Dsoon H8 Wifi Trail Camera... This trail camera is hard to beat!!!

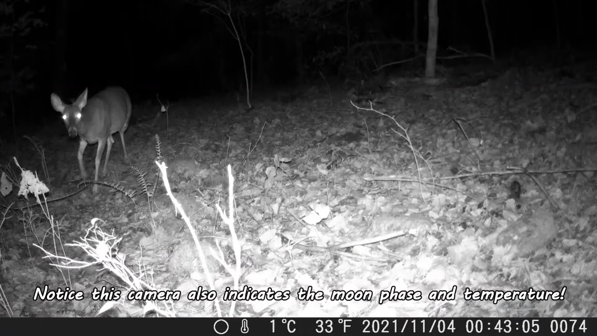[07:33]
no complaints with that the the photos were good the videos were good I tried two different settings I did the I did a series of like three pictures
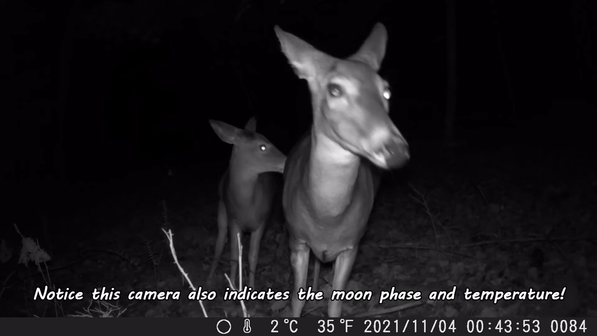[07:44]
and chose to also do you know five second video and then I and then I tried the series of 10 pictures